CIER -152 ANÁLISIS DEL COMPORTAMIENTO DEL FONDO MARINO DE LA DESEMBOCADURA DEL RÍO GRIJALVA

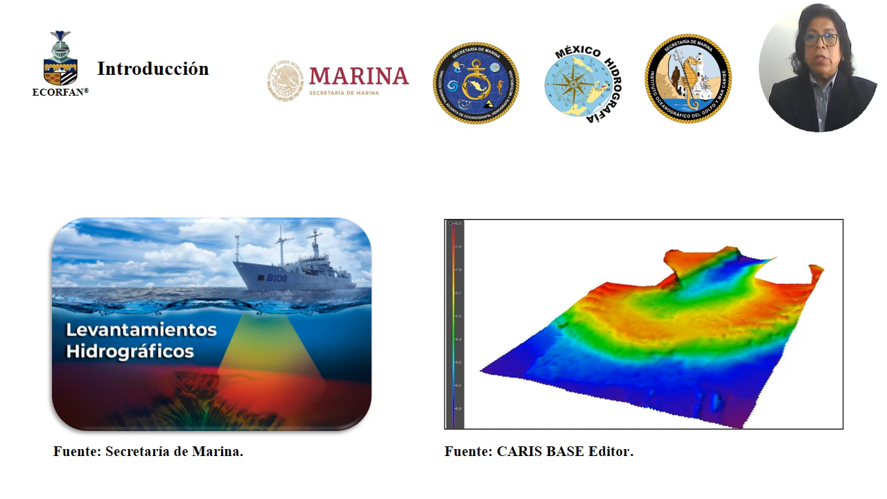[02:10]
definiendo su variabilidad por consecuencia de la sedimentación, como se puede observar la imagen de la derecha.